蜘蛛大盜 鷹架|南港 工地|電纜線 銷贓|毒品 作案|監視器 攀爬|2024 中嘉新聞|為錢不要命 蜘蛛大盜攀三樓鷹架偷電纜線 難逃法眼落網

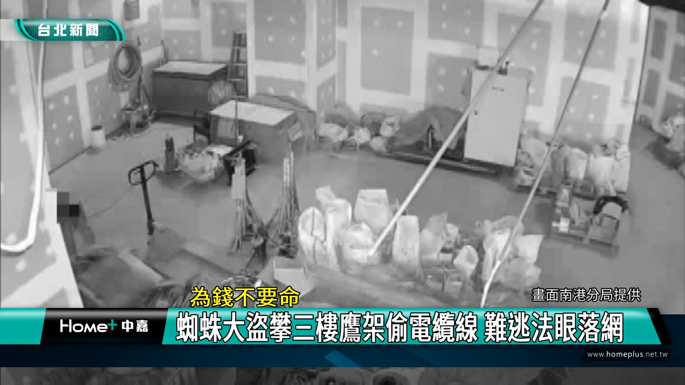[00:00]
监视器画面可以看到，窃贼进入工地，偷走一捆捆的电缆线后匆匆离开。南港一处工地日前发生窃案，还未开封的电缆线被人偷走，损失约23万元。工地监视器却没有录到有人车进出。警方在现场勘查发现，电缆脱衣方向朝向一旁连接建筑工地的阴架，